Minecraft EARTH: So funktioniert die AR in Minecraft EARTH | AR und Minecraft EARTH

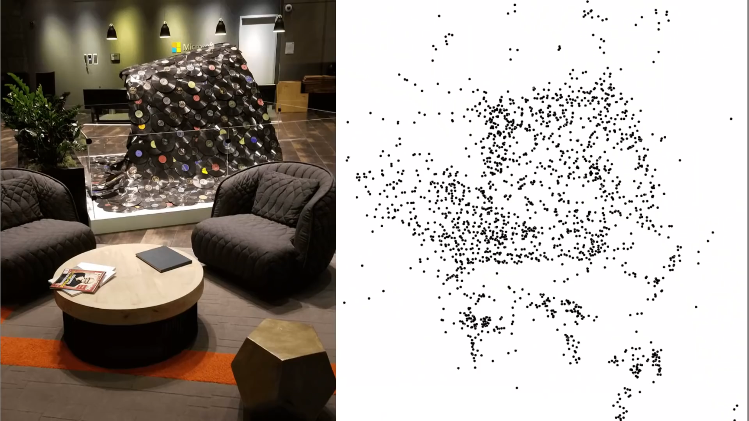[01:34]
Dieser Dienst versucht Objekte in der realen Welt zu erkennen und dort Anker zu platzieren, damit sich die Anwendung eben in der Realität orientieren kann.
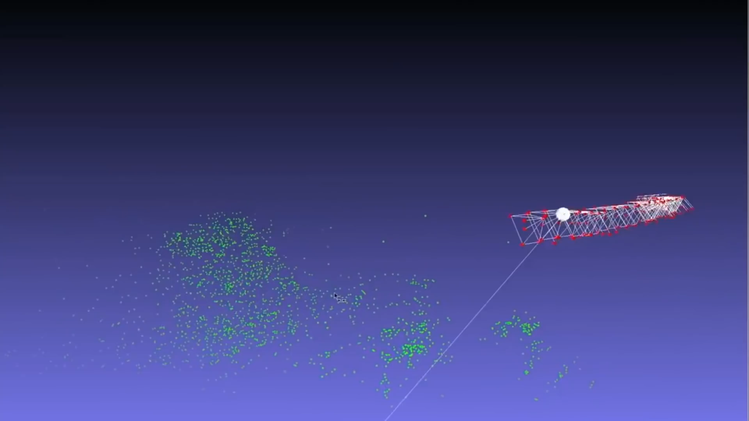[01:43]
Es wird so eine Art 3D-Punkte-Wolke erstellt,
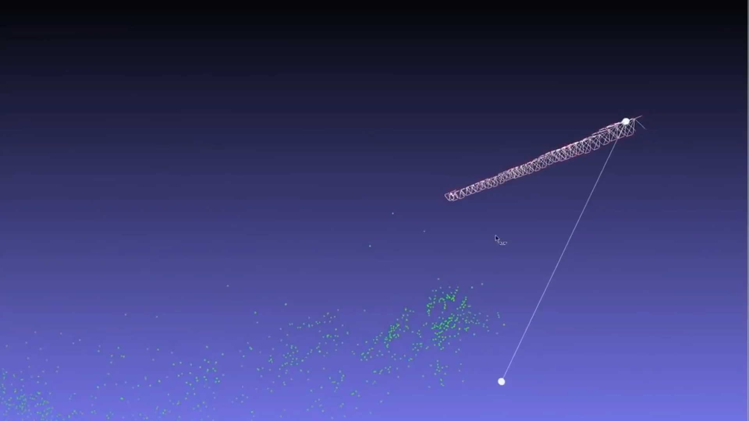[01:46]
die dann hoch in die Cloud geladen wird und anderen Benutzern zur Verfügung gestellt. Dadurch können dann auch eure Freunde sehen, was ihr zum Beispiel auf einem Tisch gebaut habt.